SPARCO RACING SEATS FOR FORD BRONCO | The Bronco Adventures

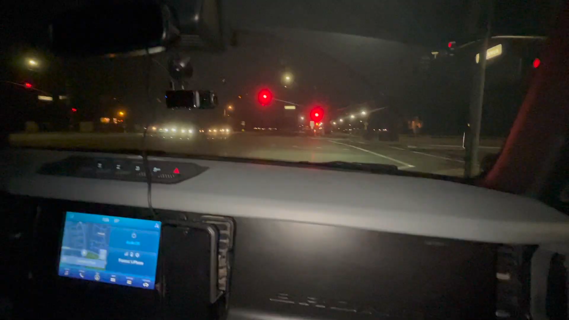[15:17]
So, this is how I see it from my angle. So, I can see the front of the hood now.